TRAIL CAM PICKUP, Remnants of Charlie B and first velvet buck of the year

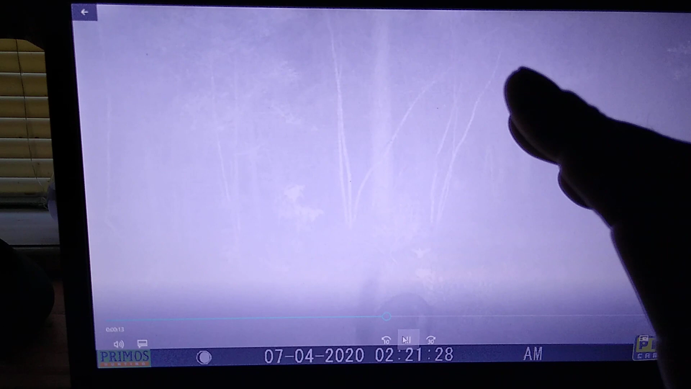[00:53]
the lag bolt on a security box and put a wooden wedge
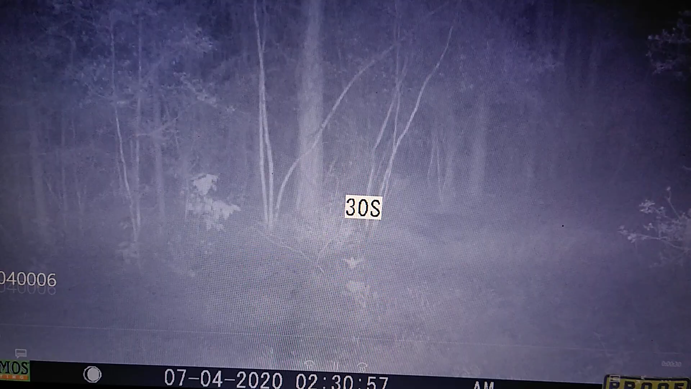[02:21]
something spooked that sow that's a big
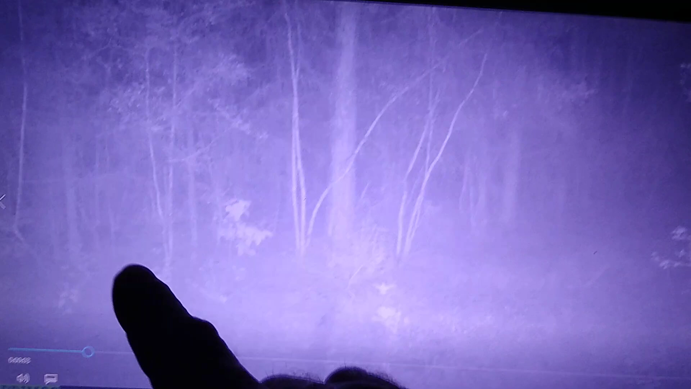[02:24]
old sow our old milk jugs was a dangling
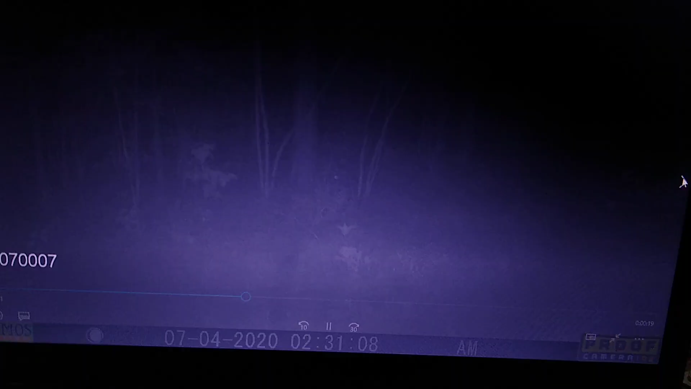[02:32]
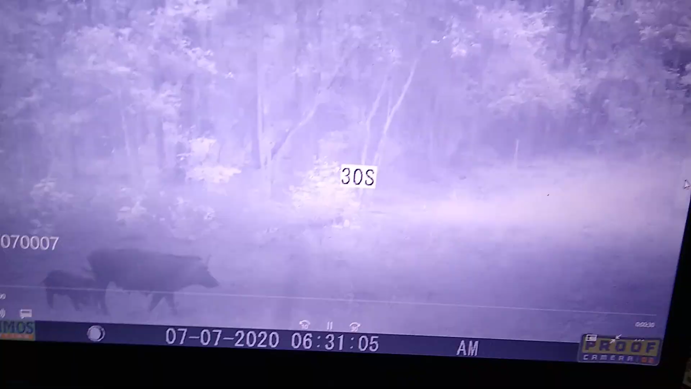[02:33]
and then there she is three little piglets and that ain't the little
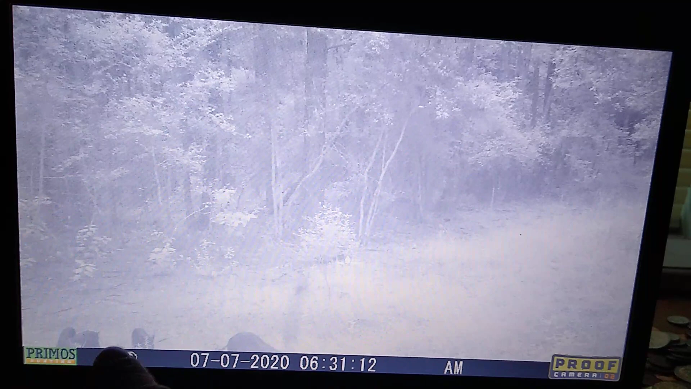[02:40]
nursery rhyme piglets either i can assure you and the coyotes and the bobcats have probably that's a different sow she ain't dangling like that one that went out of sight that's why i'm gonna tilt that thing there's her piglets from the last batch she's got two of them and there she is comes comes back into frame
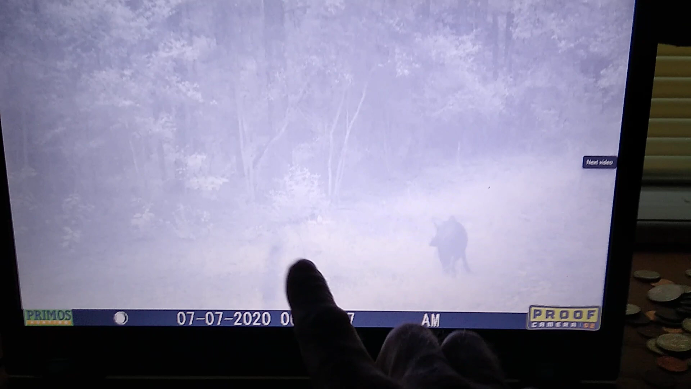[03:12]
that limb's moving had her nose up to it now granted keep in mind that charlie's been gone pushing two weeks at this time and i had it in a while that stick and it's been gone the coyotes ate it off which is in a previous video but stretching that net touching it you can
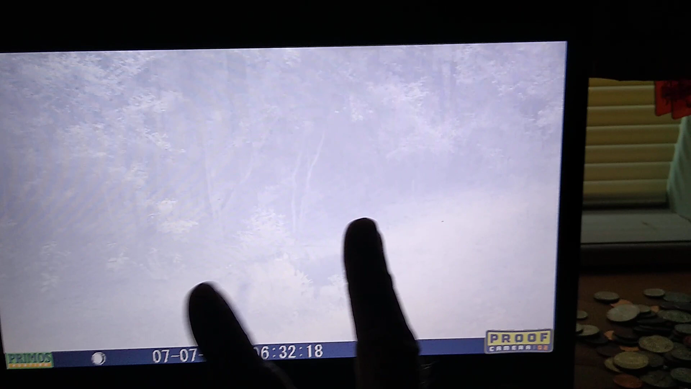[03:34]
still see the brown on the stick and it's rained two or three times since then
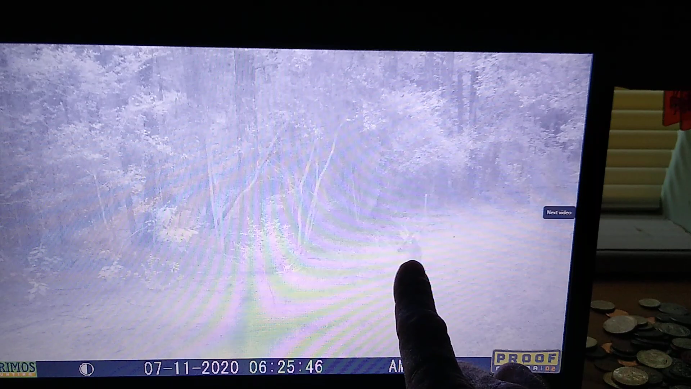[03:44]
look at that first velvet buck of the year little dink eight point nonetheless but a buck
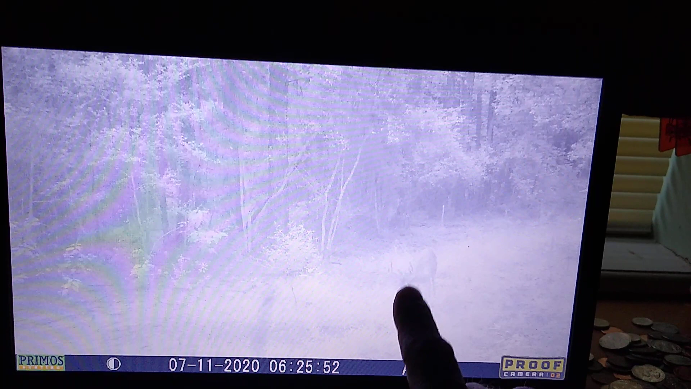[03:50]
and he's liking he's liking that bush it's got little old
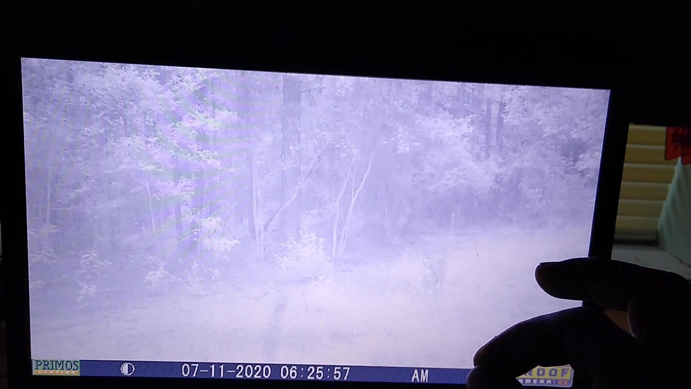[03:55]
itty bitty leaves next time i go i'm gonna cut it off with my
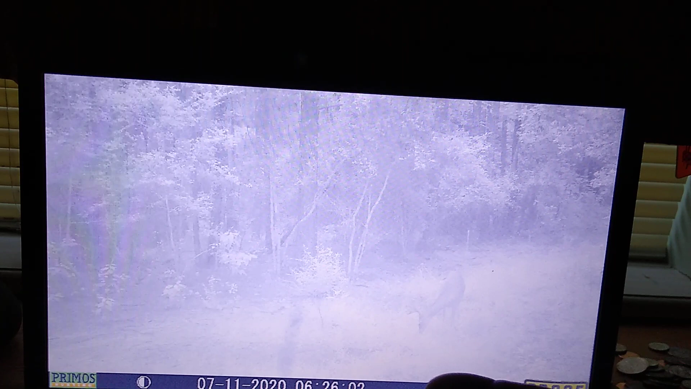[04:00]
sheffield the one that ain't broke and i got a
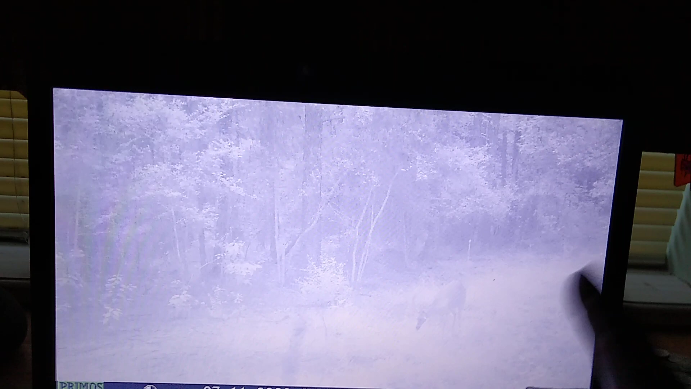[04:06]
guy i can i can let him look at it and he'll know what kind of bush it is and i'll relay the message
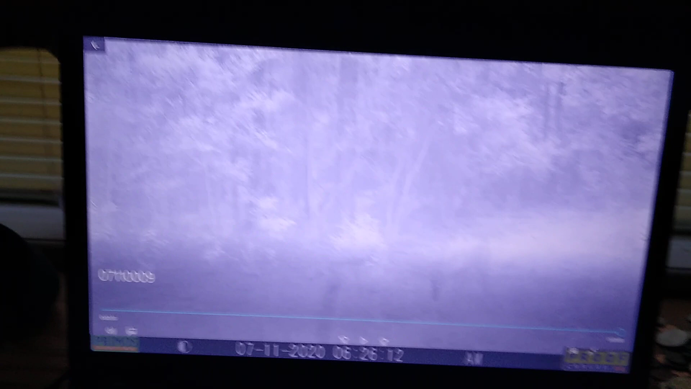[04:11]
at a later date because that's the bush you want growing around your stand he just
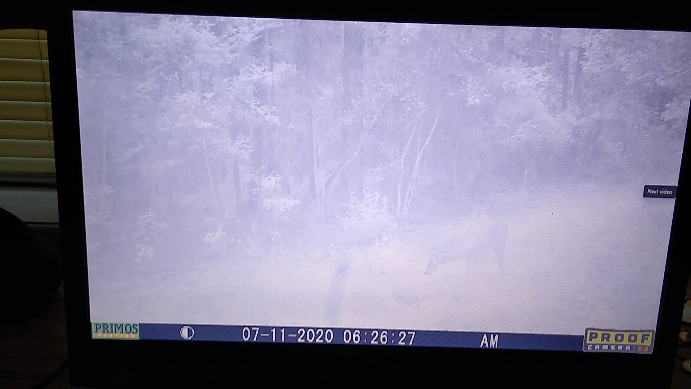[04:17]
sits there and eats and eats and eats a little history on this guy he's two and a half this year but last year
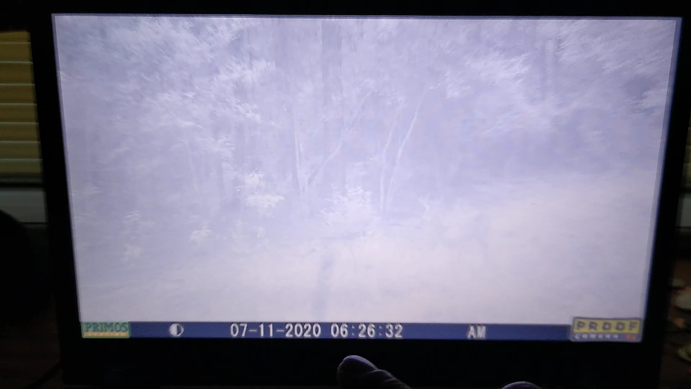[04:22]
he was a year and a half and he was like a three point probably six or
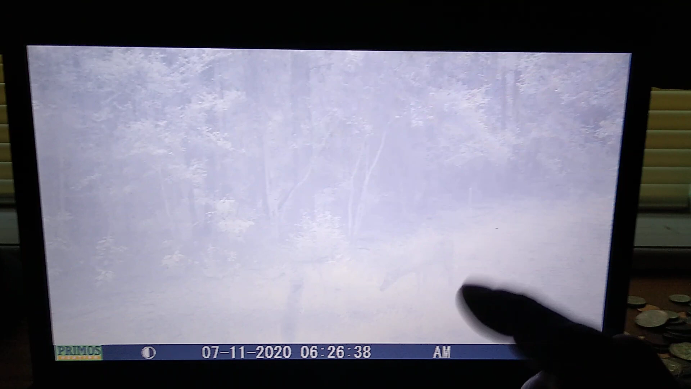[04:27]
seven inch spikes just a little old dink could have shot him because
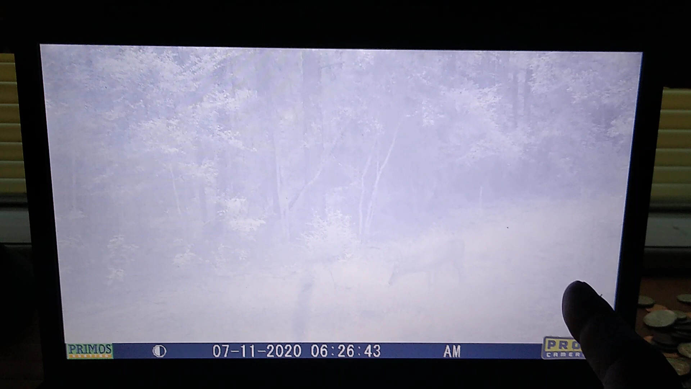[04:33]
he had an unforked branch i ain't wasting no tag on no unforked branch deer that's why i hunt so many counties but
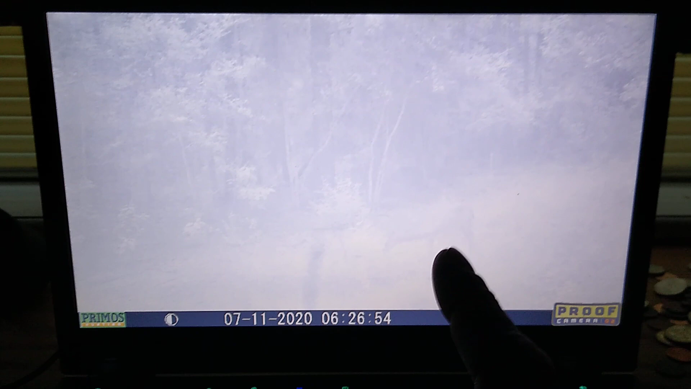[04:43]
he rolls with a doe and it was about this time
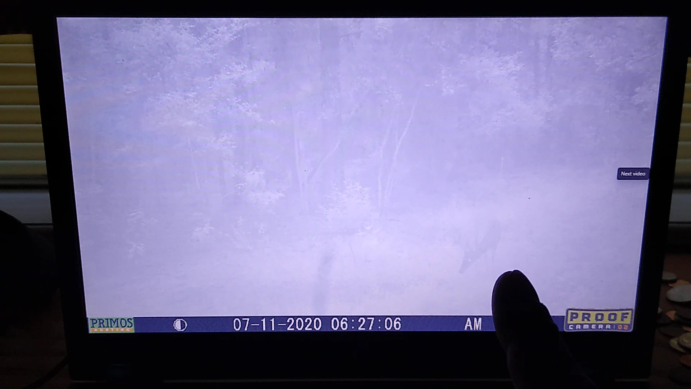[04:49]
last year so you'll see her again in a minute he's he's with the doe no other bucks and
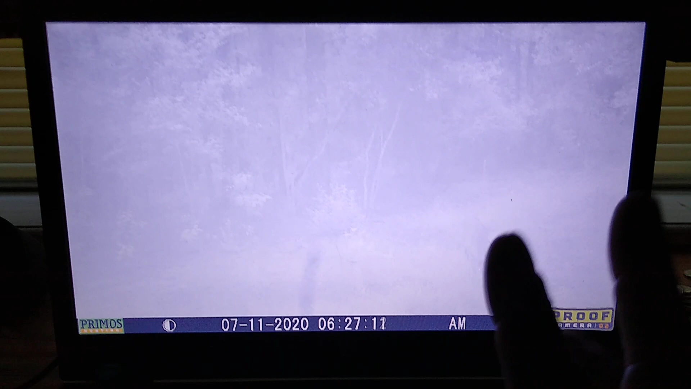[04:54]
it's two years in a row that this particular doe is fawnless she must be fertile infertile i may i may put a tag on her after season opens
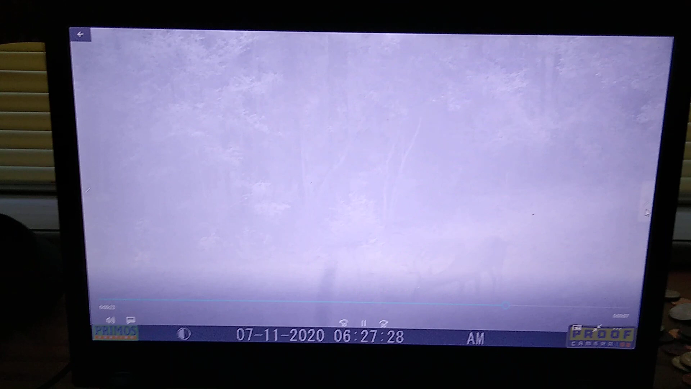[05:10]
because she ain't producing no fawns and she's just eating eating